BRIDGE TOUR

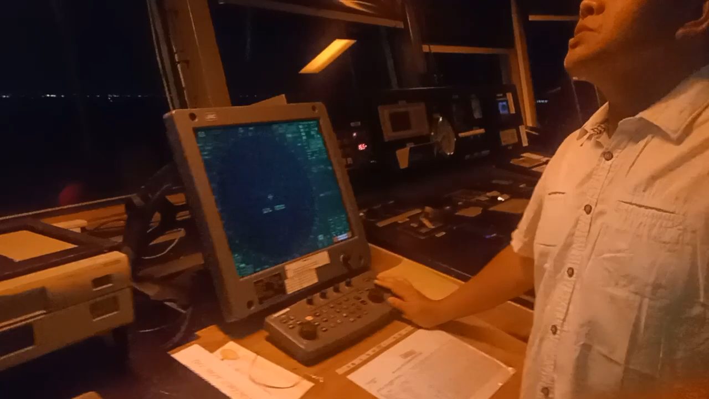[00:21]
So this is the midnight beam light, and so we are now in the anchorage.